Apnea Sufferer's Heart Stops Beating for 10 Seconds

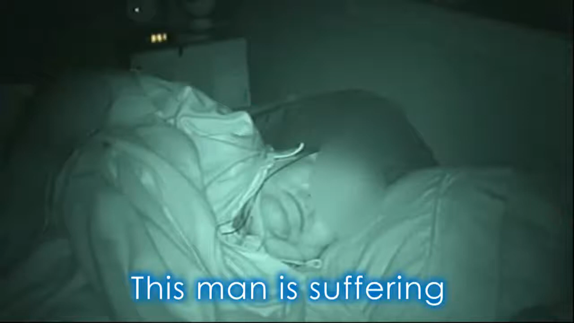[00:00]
This footage shows a man having an apneic event. He is not breathing. His central nervous system triggers a micro-arousal to continue breathing.
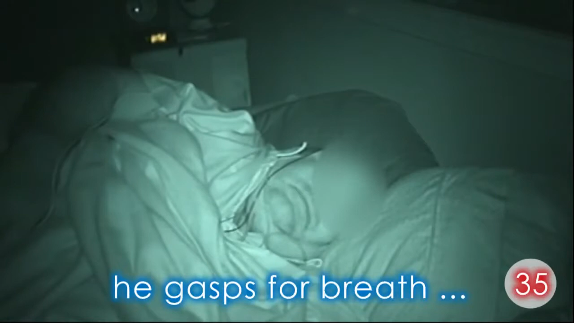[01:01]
He gasps for breath to re-oxygenate. And falls back to sleep. And the cycle continues all night.